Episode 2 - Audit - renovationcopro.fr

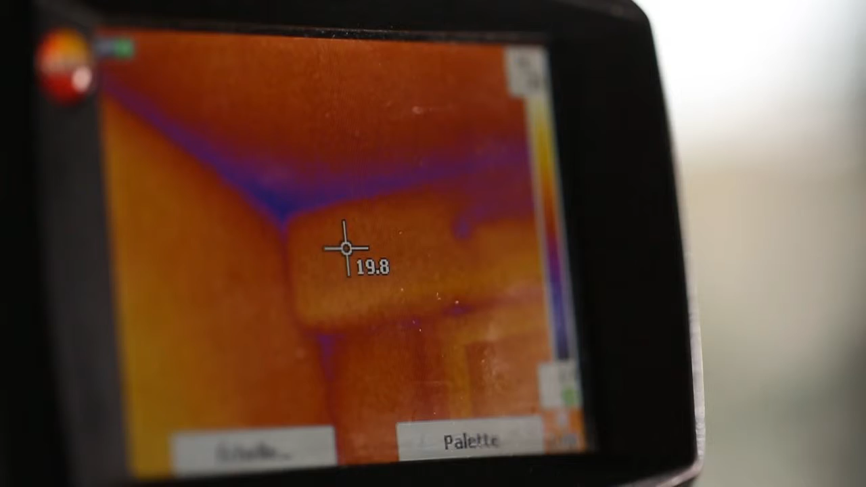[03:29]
On se donne aussi des éléments qui sont les infiltrations d'air que l'on essaye de détecter avec la caméra thermique.
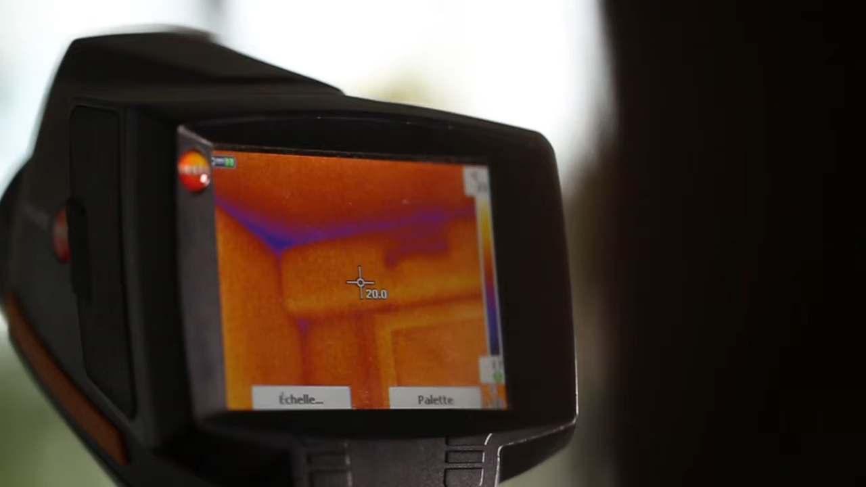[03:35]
C'est aussi l'occasion de sensibiliser les copropriétaires qui, parfois,